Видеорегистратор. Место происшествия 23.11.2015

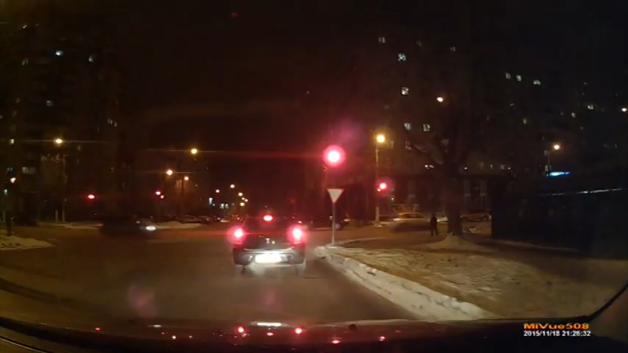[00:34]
На перекрестке улиц Ленина и Розы Люксембург водитель оранжевого форда решил экстремально повернуть. Лихач подрезал попутный Рено, а также чуть не сбил мальчика, который шел по пешеходному переходу.